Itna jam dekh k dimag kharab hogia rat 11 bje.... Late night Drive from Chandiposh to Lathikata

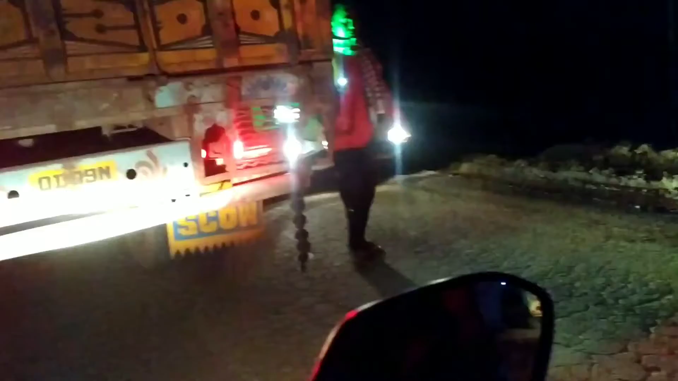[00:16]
बना हेलो गाइस, हम लोग टेंसा बरसा रोड में फंस चुके हैं। हम लोग राष्ट्रीय घाटा रोड में फंसे हुए हैं।
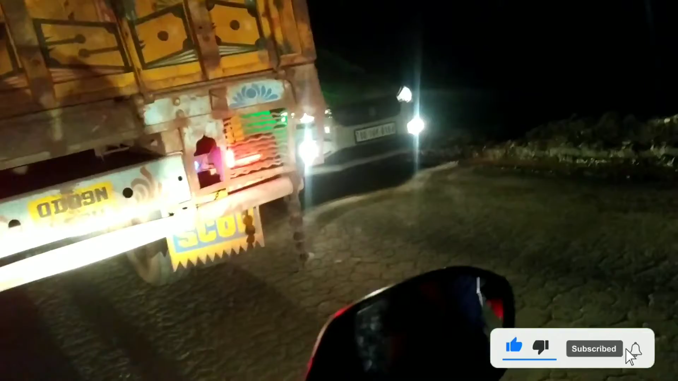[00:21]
देख पा रहे कितना इधर जाम लगा हुआ है, जगह पूरा जगह नहीं है जाने आने के लिए।